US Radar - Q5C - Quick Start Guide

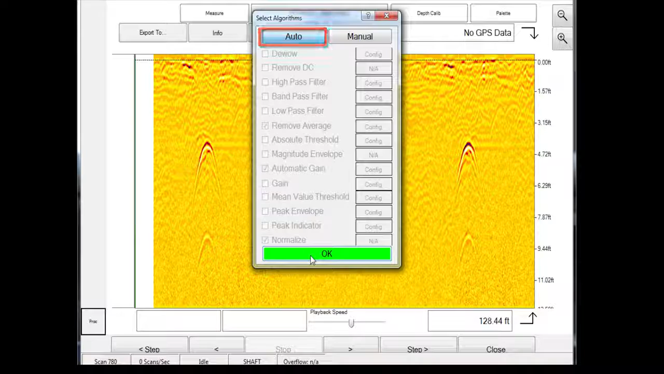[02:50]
This menu contains the following. Image. This takes a snapshot of the screen.